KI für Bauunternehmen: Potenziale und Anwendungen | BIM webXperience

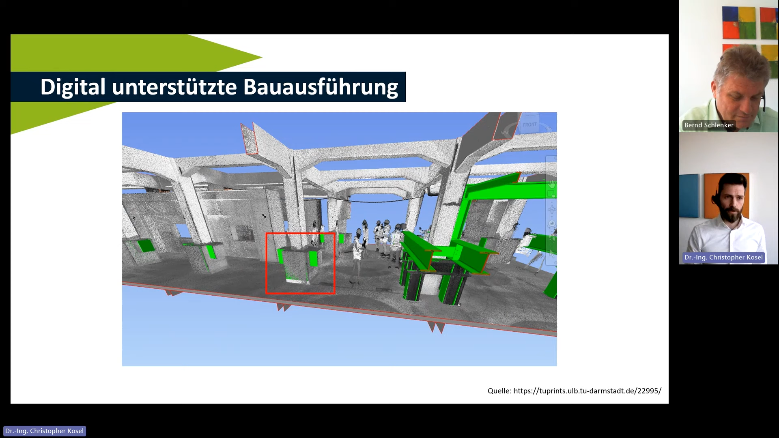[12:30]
Und beispielsweise kann man bei diesen großen Datenmengen vergleichen. Ich habe ein Planungsmodell, ich habe ein Laserscan von dem Modell. Und das vergleiche ich jetzt. Anhand dieser Geometrie, die ich also ineinander überführt habe, wird mir eine sogenannte Heatmap berechnet. Also ich kann schauen, welche Abweichungen haben denn eigentlich meine Planmodelle jetzt zu meinen Ausführungsmodellen. Und Sie sehen jetzt bei den linken Bildern, rechts unten, ist diese Heatmap dargestellt. Wir haben Abweichungen von plus 5 Meter bis minus 5 Meter. Wir bewegen uns hier wirklich in sehr großen Bereichen.
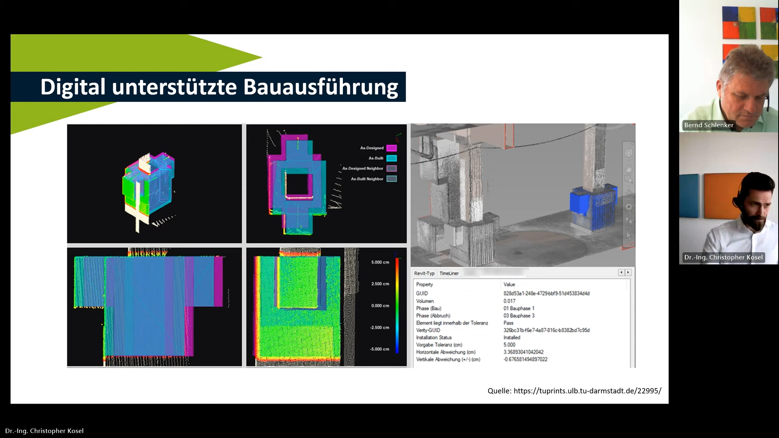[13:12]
So eine Korsettierung von der Stütze, die ist knapp 1,5 Meter hoch. Das sind 5 Zentimeter Abweichungen tatsächlich ziemlich egal. Das kann man dedizierter machen. Dafür braucht man natürlich eine sehr hohe Genauigkeit beim Laserscan. Ich bekomme das dargestellt und kann das im Nachgang natürlich auch innerhalb eines Dashboards auswerten, wo dann die Projektleitung darauf zugreifen kann.